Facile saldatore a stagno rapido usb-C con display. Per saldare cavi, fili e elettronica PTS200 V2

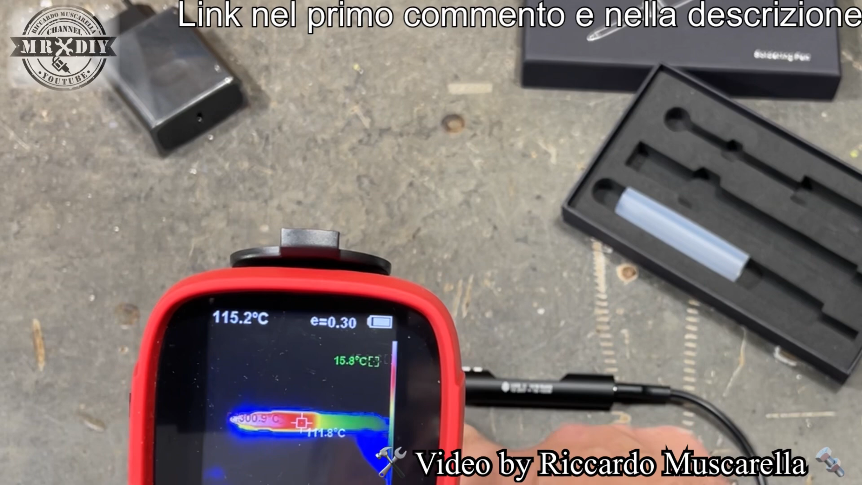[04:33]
On screen: spot 115.2°C
e da questa parte è molto più caldo rispetto alla parte posteriore abbiamo 80 gradi da questa parte quindi sicuramente non è sì non